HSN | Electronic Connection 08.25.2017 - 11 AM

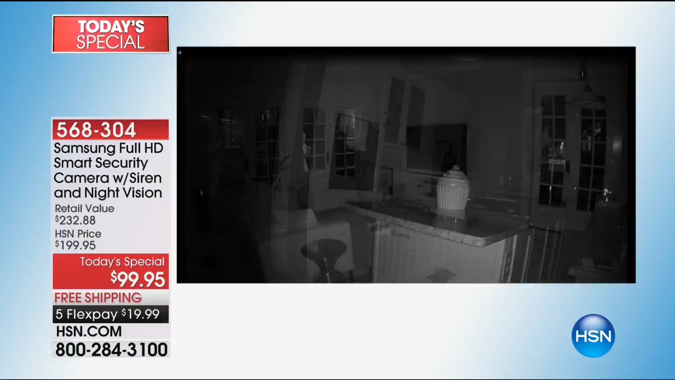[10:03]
it records so you can see right here this is the night vision incredible night vision right there you can see through the doors and then it starts recording those you can take that recording and you can send it you see them on facebook and on instagram and you can give those to the police that's how they get the bad guys so that's the night vision there which um it's the infrared night vision it even detects motion up to 32 feet away in the night vision which is really cool
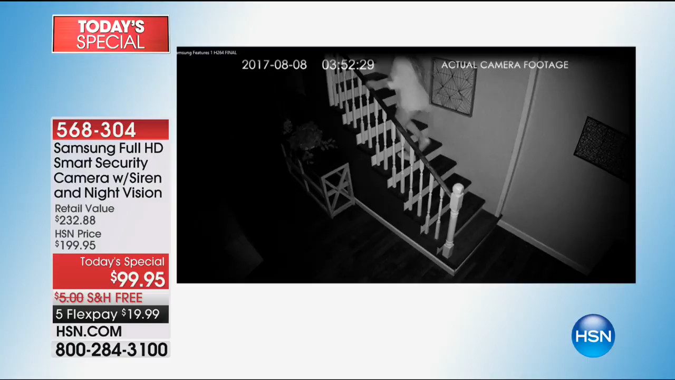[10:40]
out and now she's walking very gingerly isn't she exactly so she tells her parents oh no i got home at 11 o'clock and they're like oh no no you didn't it's time stamped yes that's actual footage so again the night vision is incredible you get the video you get a time stamp there's my husband right there and my son totally recognizable but how
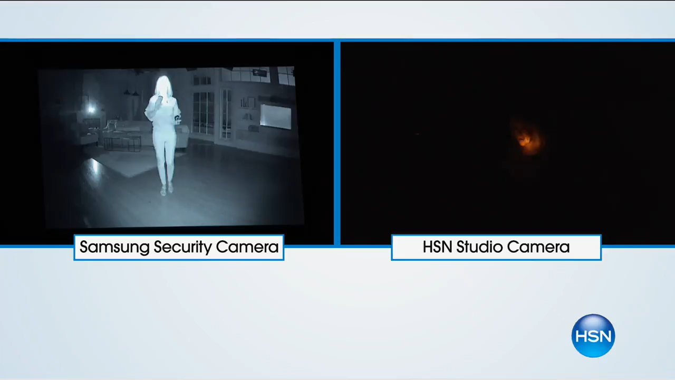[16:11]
you to see this so i'm here this isn't trick photography this is me so what you're looking at right now is through your eyes with the hsn camera it's pitch black in here you can see when i turn it off that's what you would see you would never be able to see an intruder the camera sees it and starts recording which is amazing
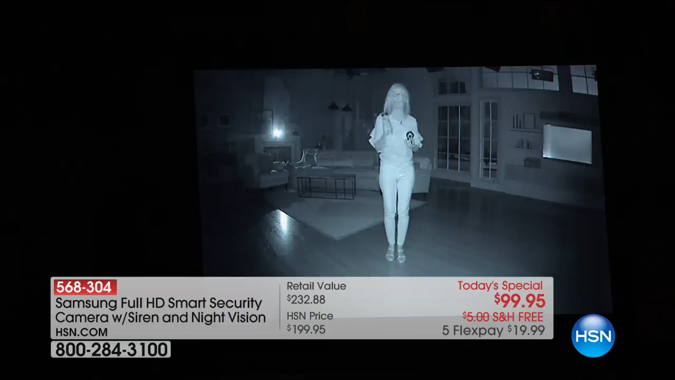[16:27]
it is amazing to be able to see that clearly in the middle of the night and
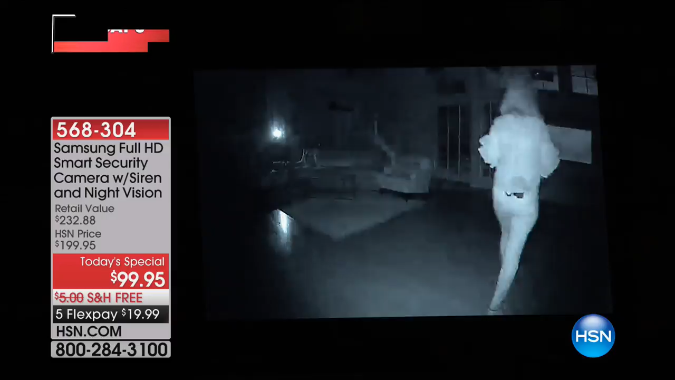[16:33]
that's the best part is that you not only are going to see it you could be upstairs you will hear oh i hope you never do but if you hear glass
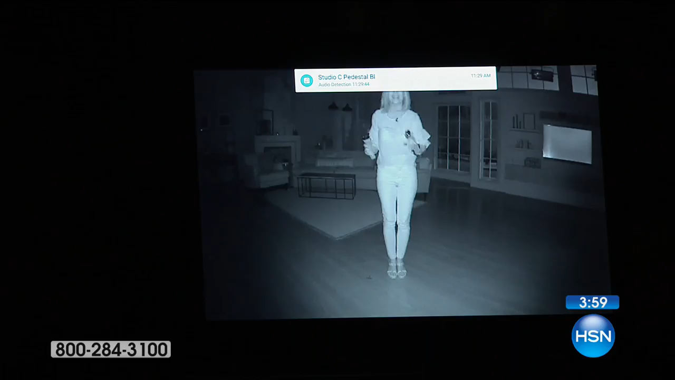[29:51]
detects motion up to 32 feet in the night vision so if somebody's in your house it's recording how awesome is that then you can take this recording the person is going to be 100 recognizable because it's so crystal clear and then you take it to the police and that's what they want and again your best eyewitness to give to the police is video hands down absolutely and when you look at that that is one dramatic
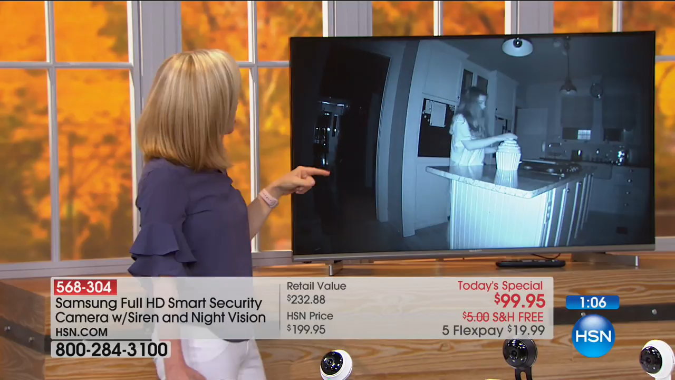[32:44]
there she's thinking around and she steals a cookie but remember if that's the intruder you can go in how empowering ladies